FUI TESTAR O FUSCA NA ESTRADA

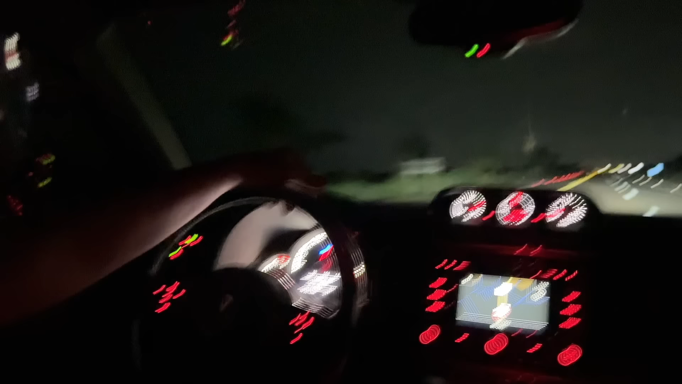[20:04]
Igual agora Que agora tá 130 Andando a 120 por hora Reduziu a margem Aí agora Tem uma rotatória Aqui né Aqui dava Para o antigo México